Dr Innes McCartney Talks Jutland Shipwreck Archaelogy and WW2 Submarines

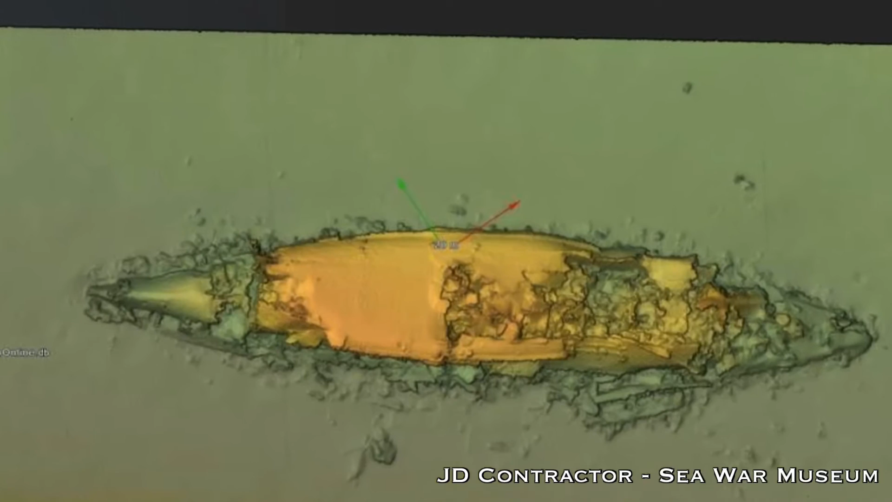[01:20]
We're looking at five centimetres or less resolution on the larger wrecks. And in the shallow areas we're looking at wreckage where we can basically count the rivers. Amazing.